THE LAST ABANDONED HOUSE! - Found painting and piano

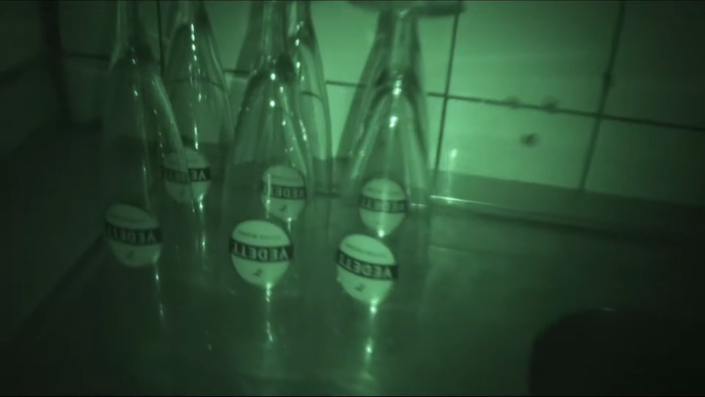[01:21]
oh new glasses okay that's weird
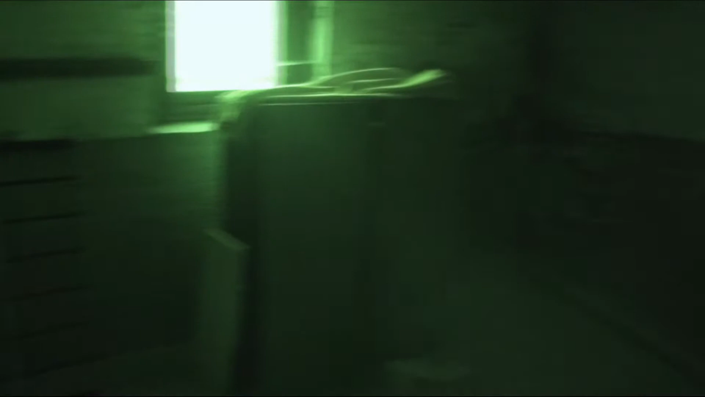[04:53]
They had a pretty big basement.